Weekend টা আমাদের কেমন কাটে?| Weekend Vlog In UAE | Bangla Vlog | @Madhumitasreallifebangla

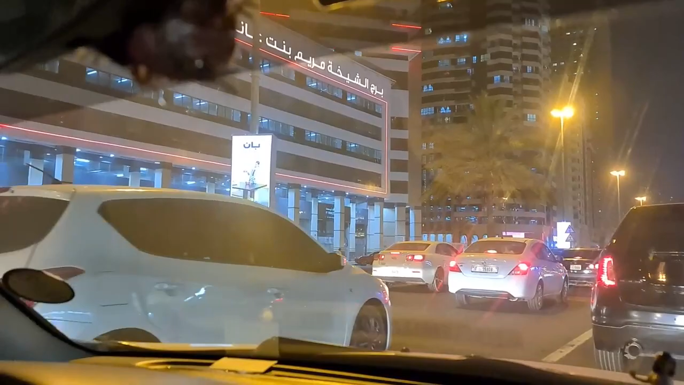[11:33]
দেখেছো কিরকম জ্যাম, যেতে আসতে দুবারই জ্যামে পড়েছি। আজকে যেহেতু সকালে কোনো রান্না বান্না করিনি তাই রান্না তো নেই, তাই ডিনারে প্রশান্ত বাইরে থেকে খাবার অর্ডার দিয়েছিল।